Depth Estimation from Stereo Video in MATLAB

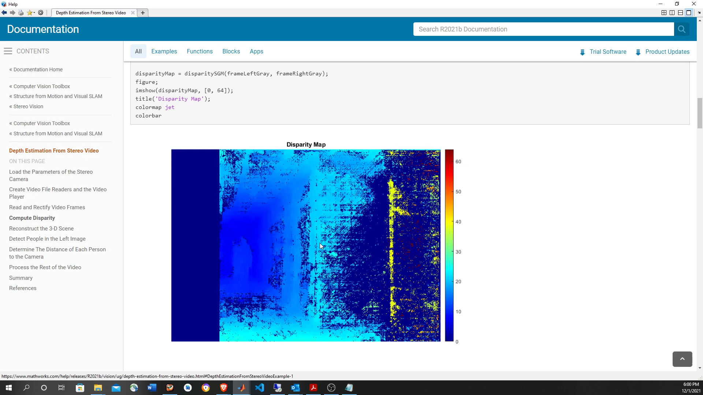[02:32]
so the the distance between points as you go farther in the stereo camera is going to be shorter and shorter and shorter and that's how the three-dimensional depth is derived and that map is passed to the reconstruct scene
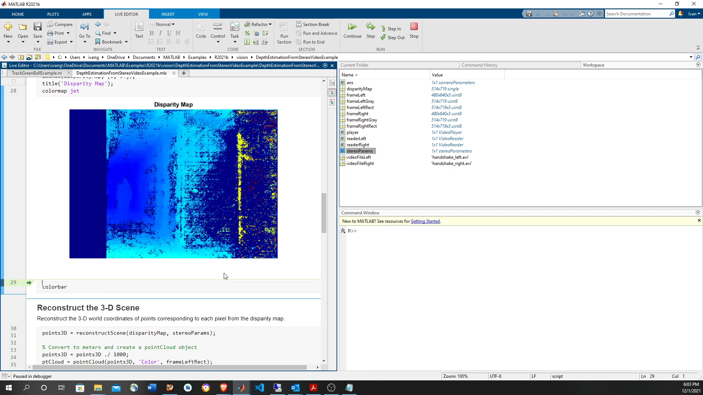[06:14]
see here the the the depth that basically the distance within the pixels is a reflection of the depth and that information that this parity map is passed to the reconstruct scene along with the stereo camera parameters and that's going to derive the three dimensional points we're going to do some scaling i suppose that this might be a unit things convert meters yes that is that is a convert two meters
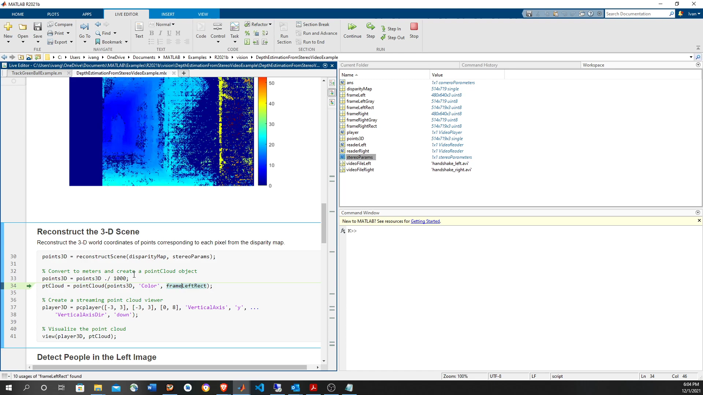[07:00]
coordinate xyz coordinate alongside with a color and we can see that in here so you have a the the location the three dimensional points and the colors in this point cloud
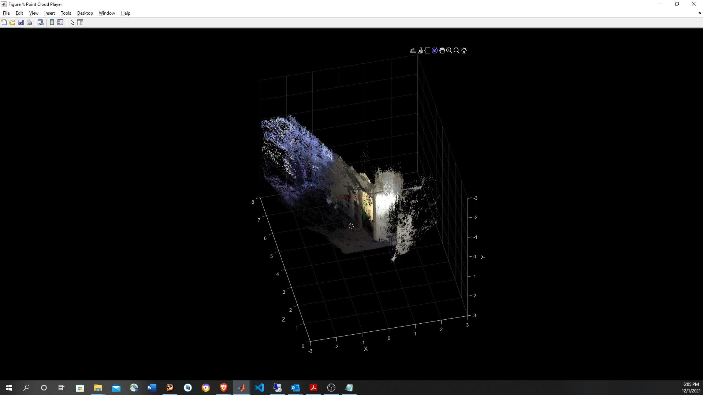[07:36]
you can see that this is very effective i mean it should be easy to to interpolate
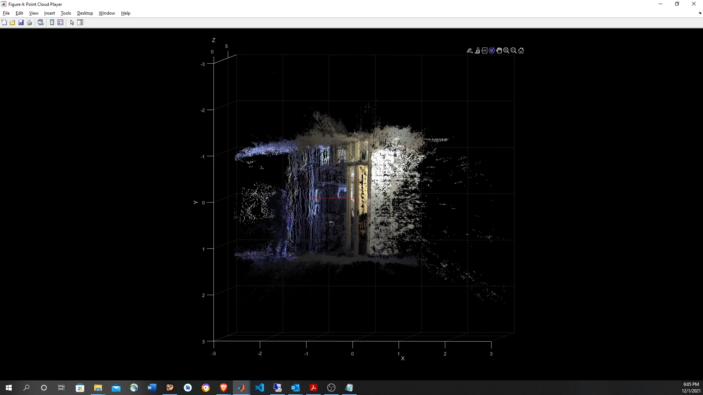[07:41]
this and even you can see the person in there but at least you should be able to derive
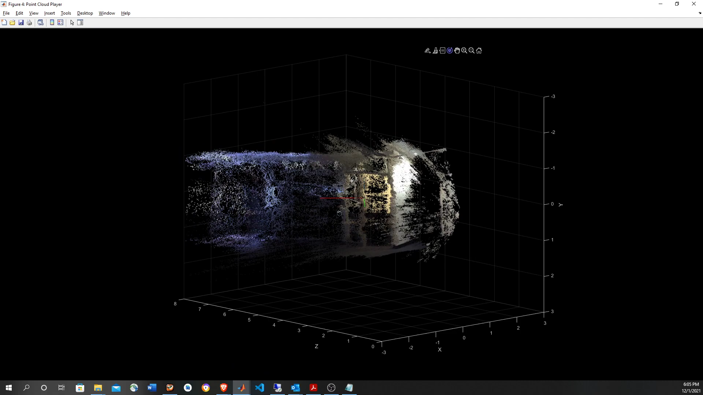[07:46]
the the wall and even the colors of them from this and
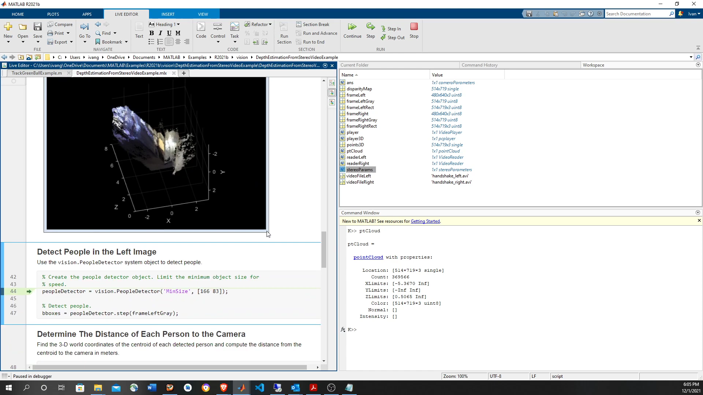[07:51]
this just from one snapshot is incredible okay so now a we are